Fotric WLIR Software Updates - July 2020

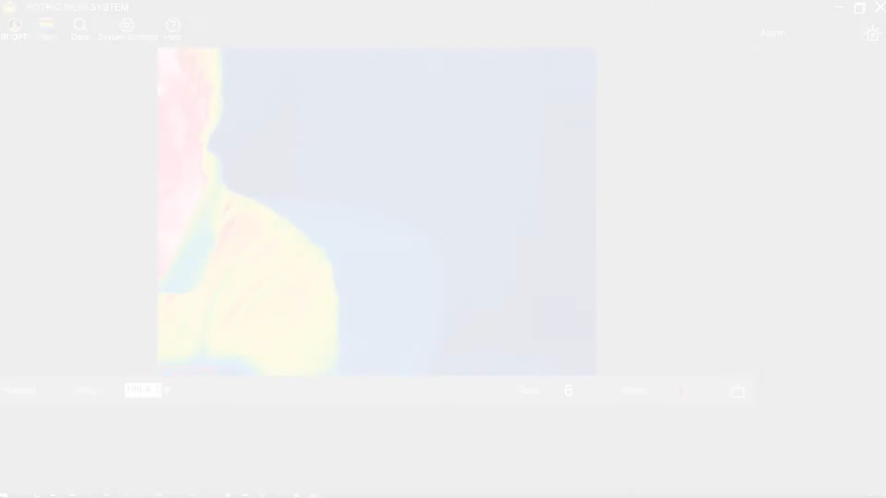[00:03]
so I'm back here with another video on the Fortrick WLIR software this is version 1.0.4.6.8 I recommend you go into help about and you look at that latest version make sure you're
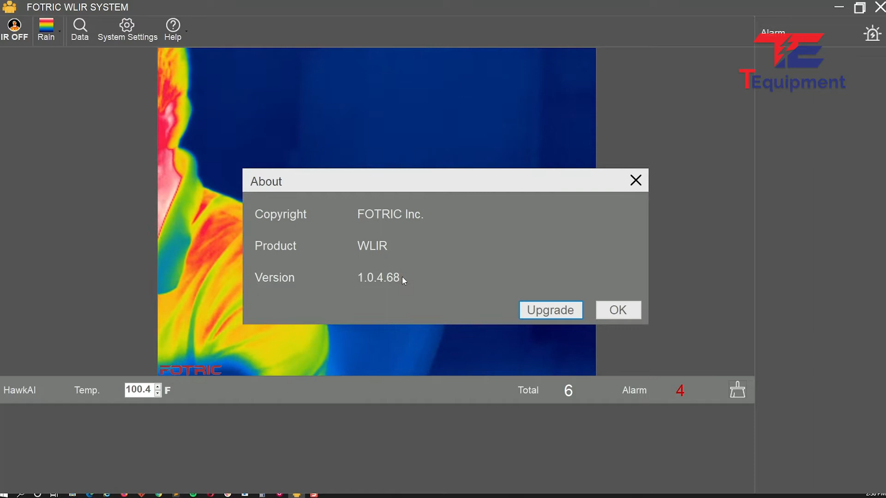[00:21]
on the latest version this has several updates which I'm going to show you here let's start out with the alarm sound
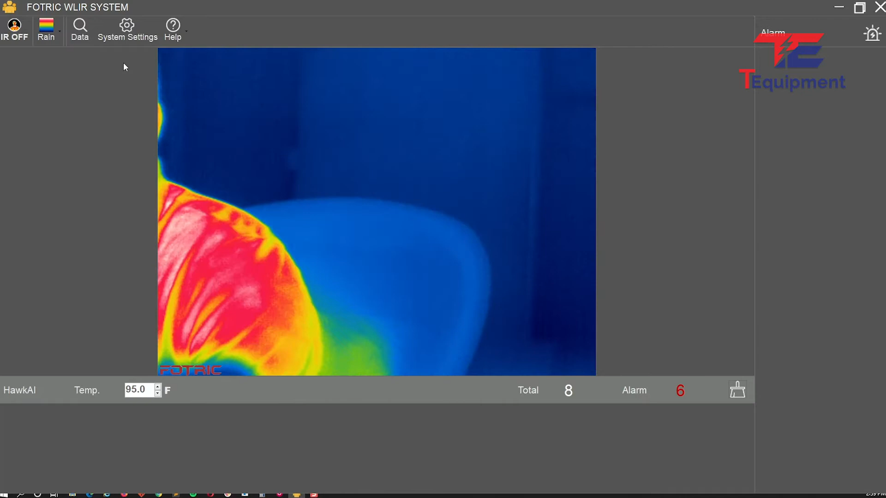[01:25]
back in here high temperature sea guard so very nice right off the bat notice how it not only gives me the new
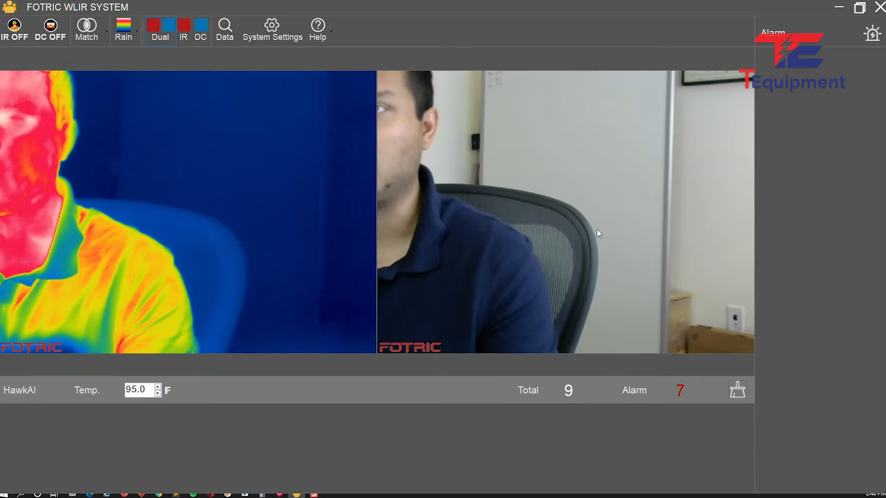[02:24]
two cameras if I go back in here high temperature now it starts to actually capture these screenshots here snapshots on the bottom alarms on the right
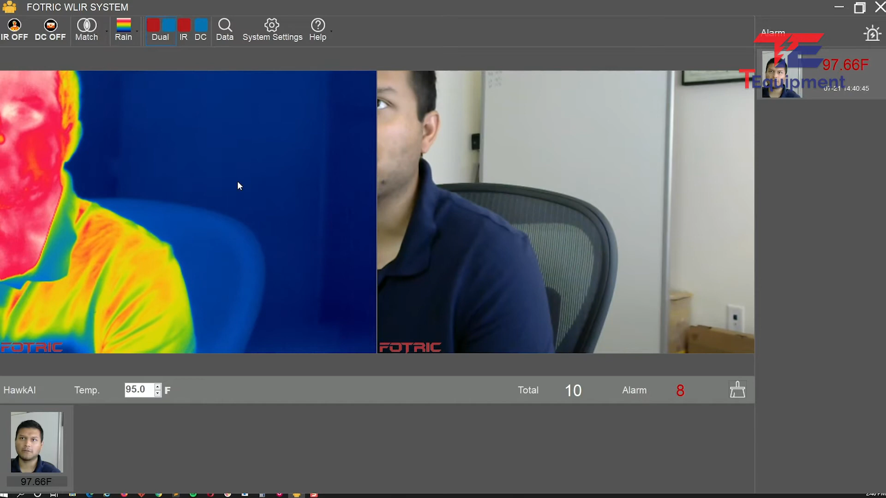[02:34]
however if I go into privacy mode you can actually get rid of that
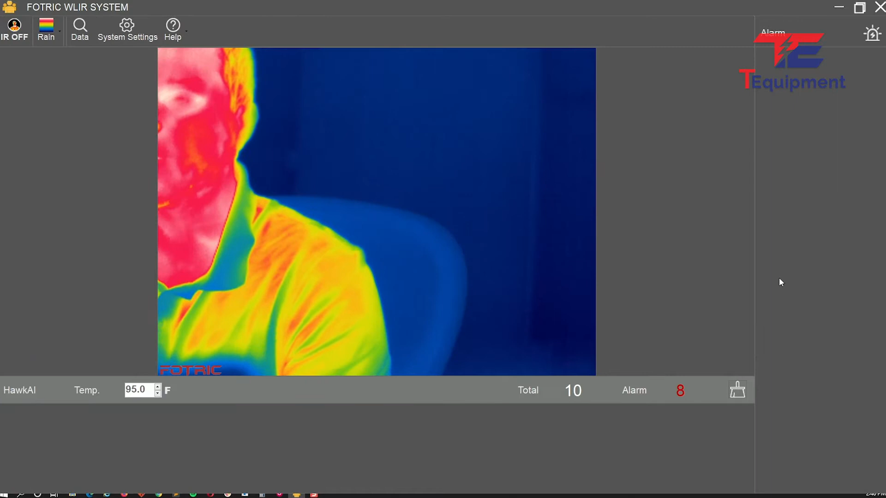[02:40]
entirely here high temperature so I'm gonna make this different probably fourth reading here temperature and let me undo that one here and notice nothing was actually stored during the entire time I had the privacy mode enabled so this is much much better now so again vocal alarms alarm prompt you can enable that you can change your own text when someone fails what do you want them to do next display privacy
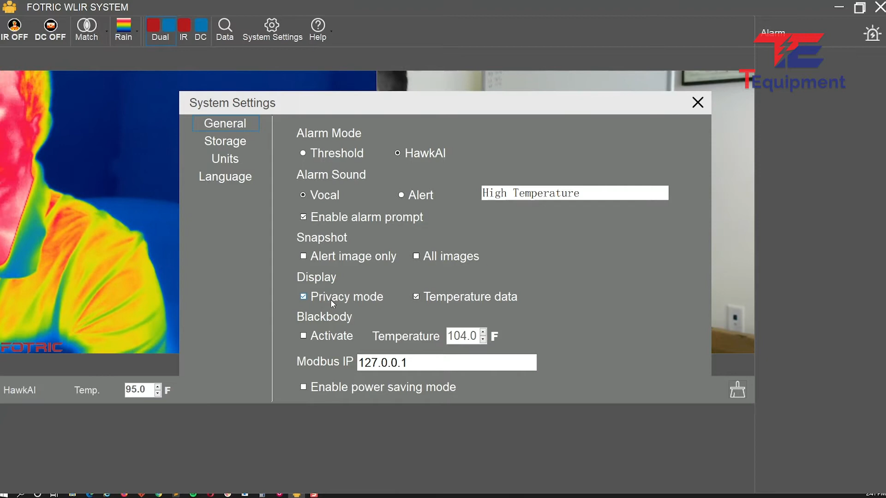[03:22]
mode you can also choose if you're are on privacy mode unchecking the save snapshot options so don't save any alerts don't save any images privacy mode keep it unchecked I would recommend if you have some concerns with privacy you uncheck temperature data and what this will look like here and I do have the temperature set a little bit lower than I should so let's take that out but you will notice now that I don't have a temperature being read on me however if I was to fail it will give you that reading there and by that reading I mean the alarm itself so let's go back and do that high temperature
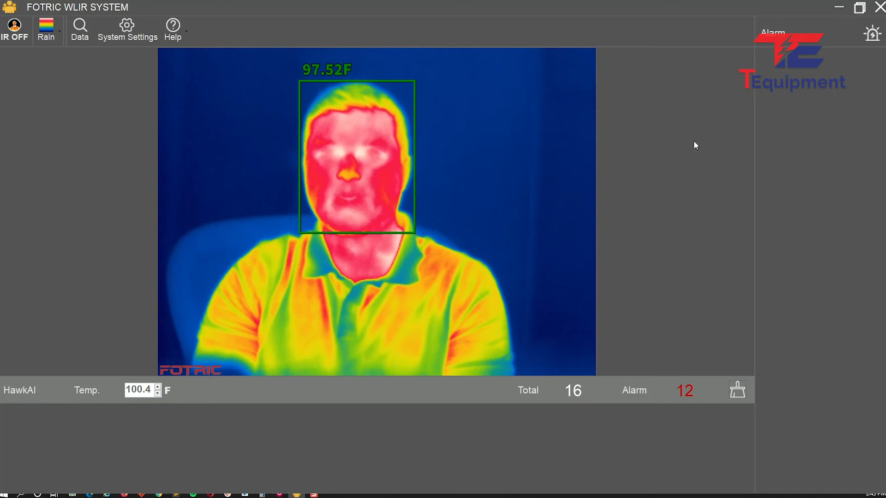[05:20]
On screen: spot 97.52°F
100.4 and let's do one more reading here so again I'm green no issues let me go ahead and set the temperature data now you can kind of see the temperature there as well it's been staying consistent throughout all of these scans now I want to actually enable under units
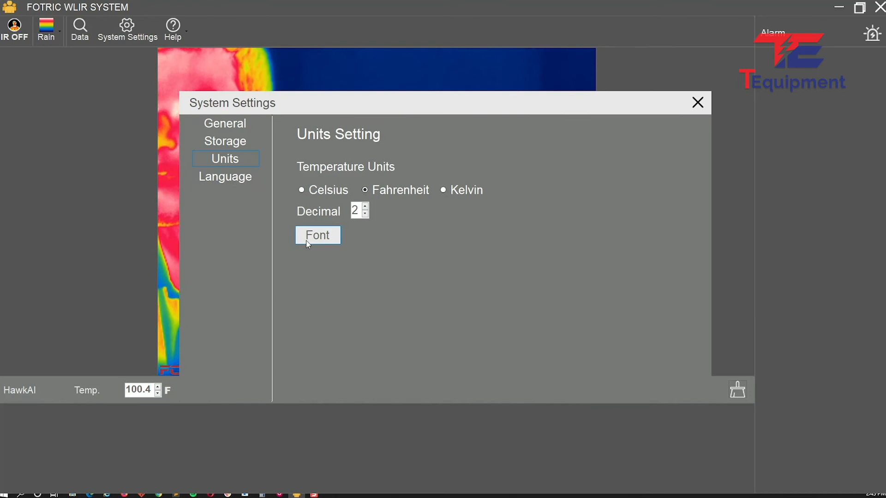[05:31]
one more thing here you can do font and you can make this a little bit larger so
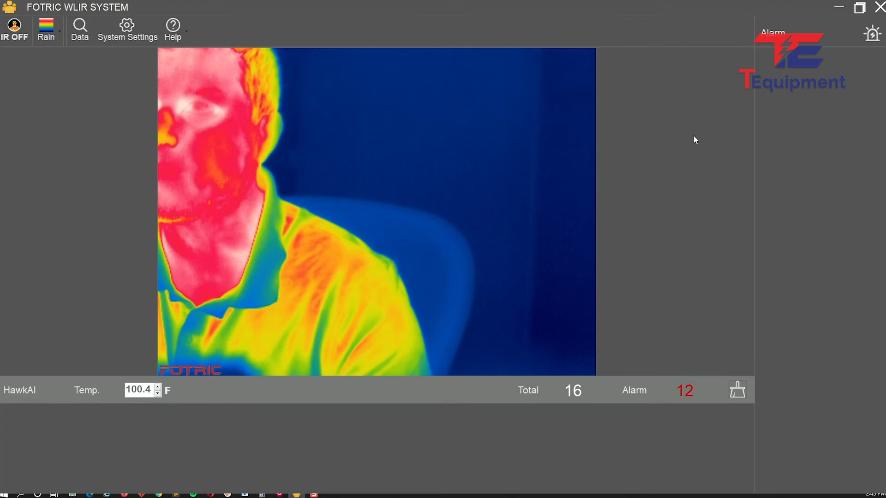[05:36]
I want to be able to see for example my temperature then you can see it there um the last thing I want to show you is the search here so again you can choose to search
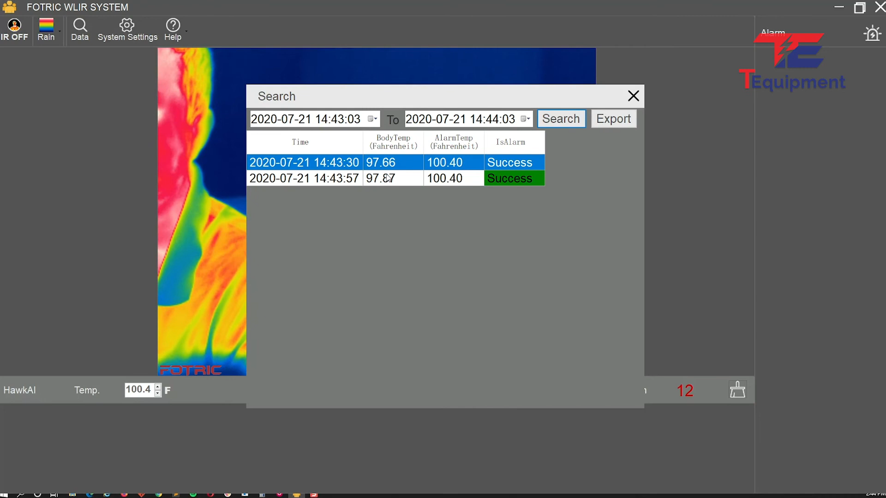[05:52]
for any scans that may have occurred recently notice how there's a time specifically here so if I was to do something a little bit earlier you're going to notice all the fail-ons we were
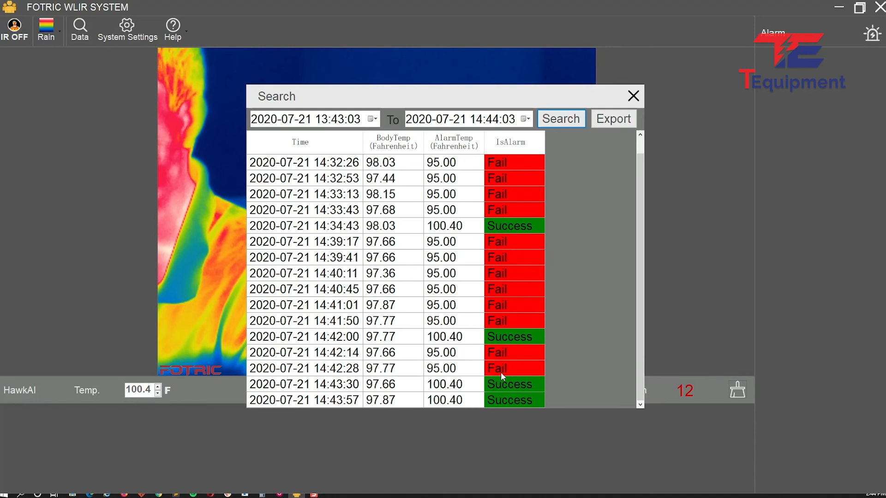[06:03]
testing previously as well and of course you can export this and you'll have that excel sheet file ready to view and do what you need with the data that's pretty much
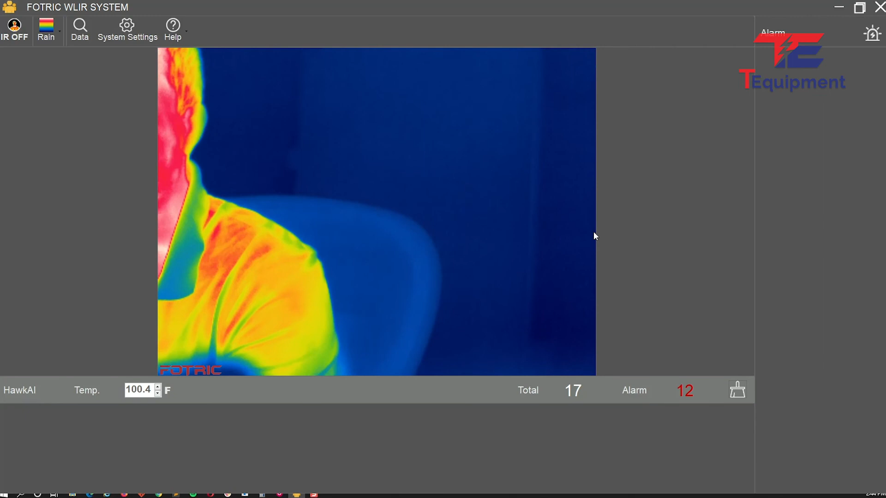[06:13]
it on this feature here on this new upgrade for those that you don't that don't know I would recommend you can also go into full screen mode if you like that is an option basically makes this thermal image full screen
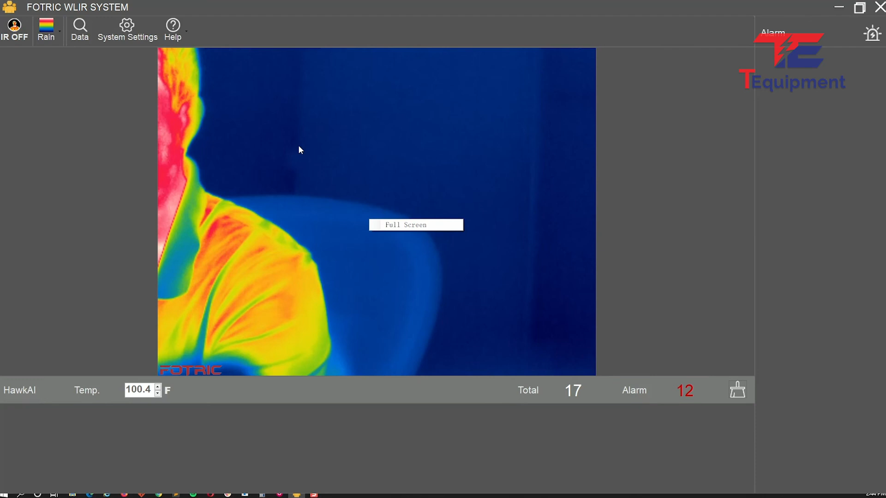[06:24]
and one more thing I've noticed that full trick has done is you can now collapse it